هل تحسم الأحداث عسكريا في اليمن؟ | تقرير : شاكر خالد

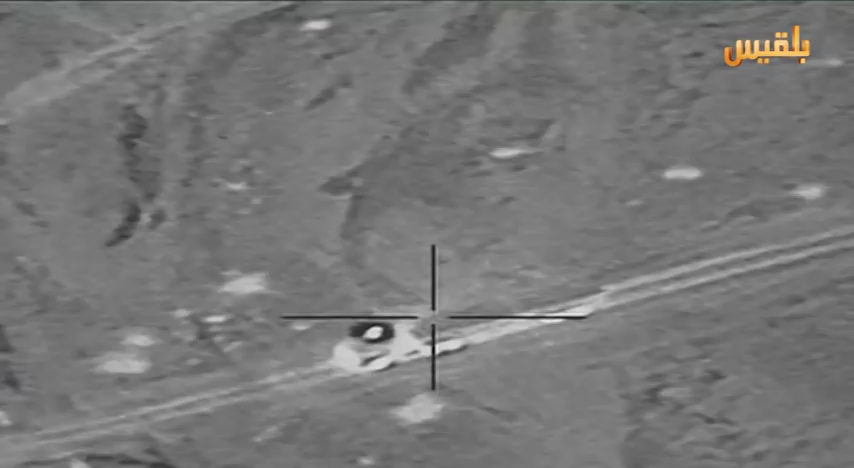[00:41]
استهدفت الطائرة أحد مخازن السلاح في معسكر الحفى جنوب العاصمة وظلت الانفجارات
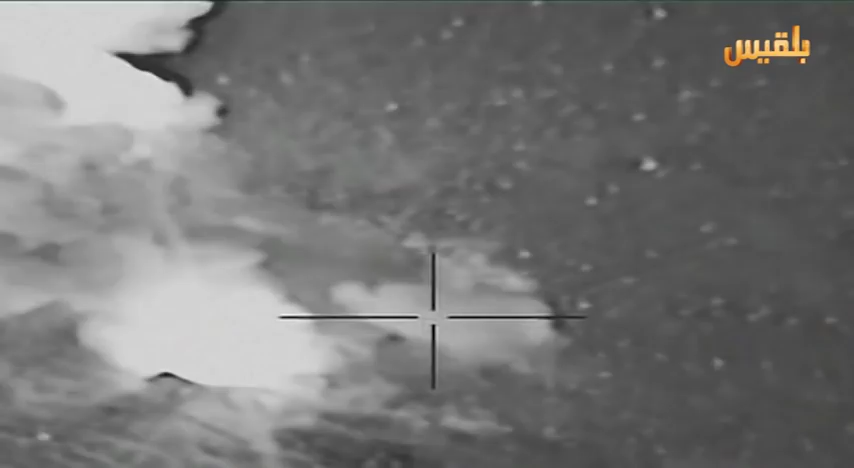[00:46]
تدوي لأكثر من ساعة والأهداف التي
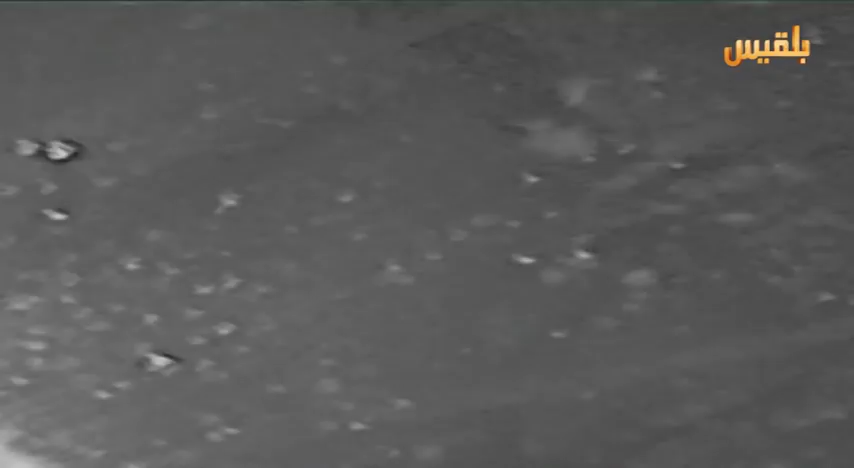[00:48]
قصفها التحالف مئات المرات عاد